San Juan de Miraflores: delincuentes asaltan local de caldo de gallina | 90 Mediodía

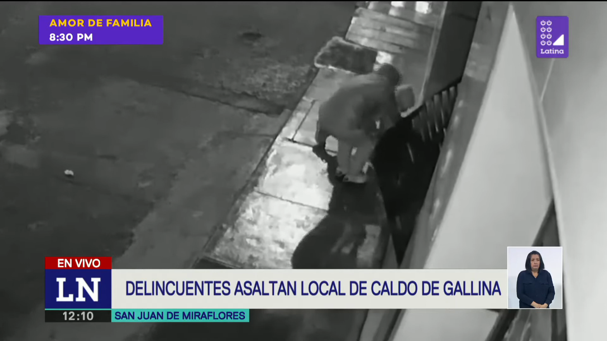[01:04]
De hecho, habían cámaras de seguridad acá ubicadas en estos lados, pero no tuvieron ningún reparo para ingresar. ¿Exactamente hacia dónde van directamente esos delincuentes? Directamente al televisor de 50 pulgadas.
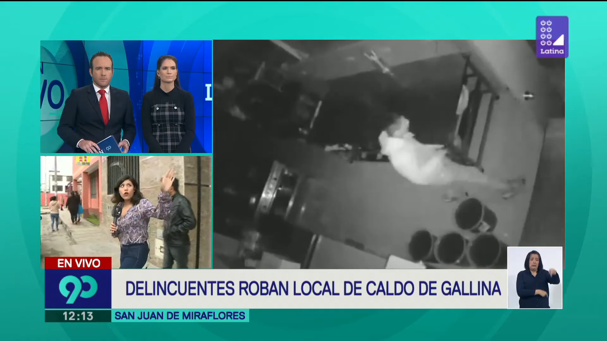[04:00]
donde no está el rango de esta cámara de seguridad, y aprovechan justamente eso para poder escapar por esa vía principal. Sin duda. Muchísimas gracias.